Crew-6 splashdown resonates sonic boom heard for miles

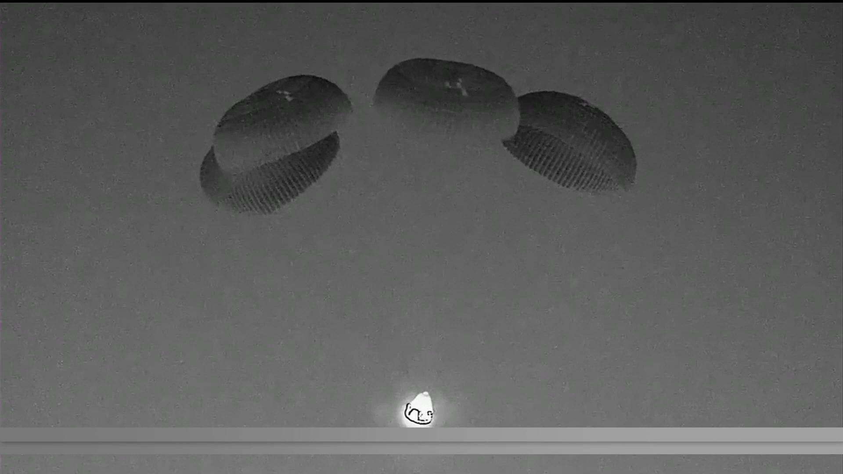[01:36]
allowing the crew to safely splash down off Jacksonville's coast. Dragon Endeavor continuing its slow descent.